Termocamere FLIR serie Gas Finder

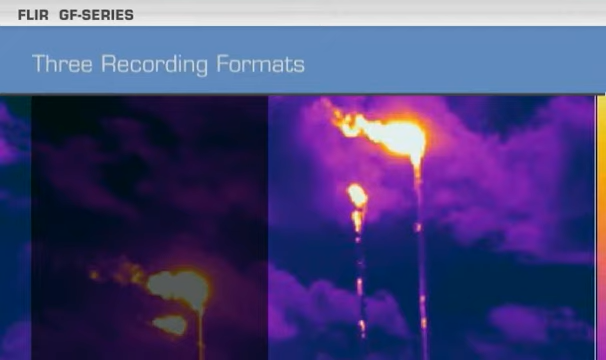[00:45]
The GF Series lets you capture infrared stills, visible images, and infrared video,
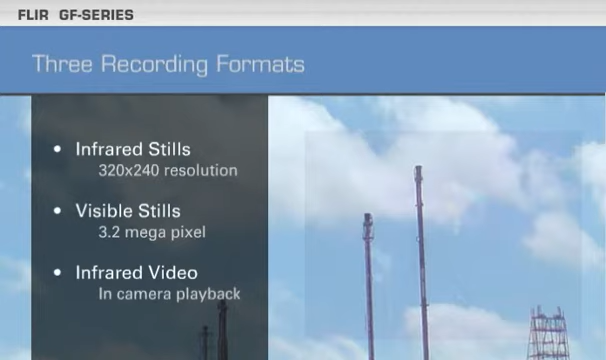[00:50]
all together in the same camera.
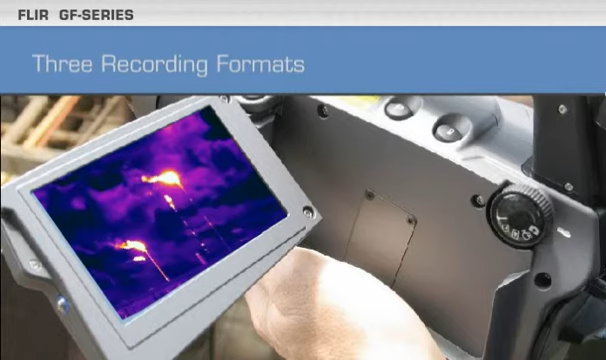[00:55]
They give you all the imagery you need to show your team the problem areas.
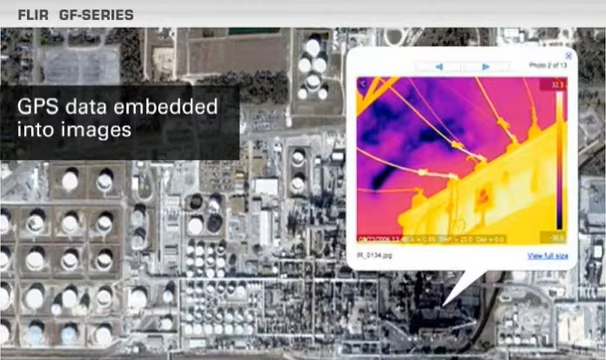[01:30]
One-touch autofocus and manual focus help you capture the best possible images.